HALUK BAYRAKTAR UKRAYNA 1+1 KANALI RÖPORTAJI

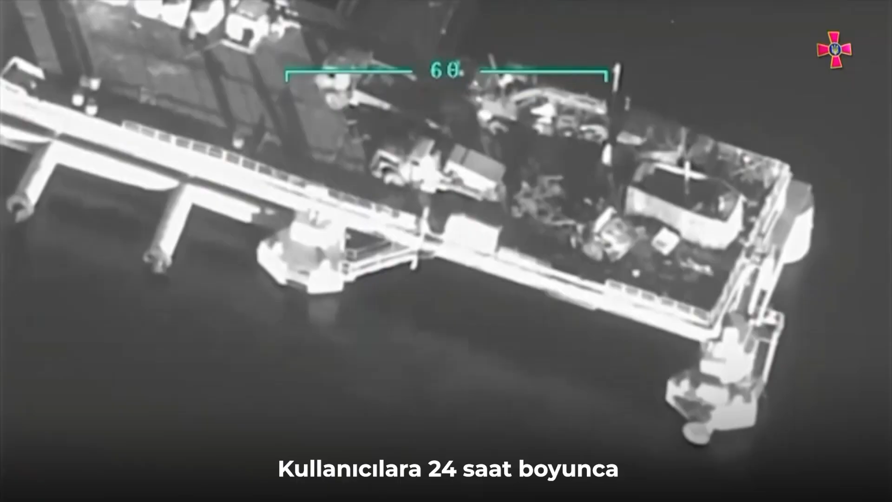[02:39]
They really help the users to have 24 hours situational awareness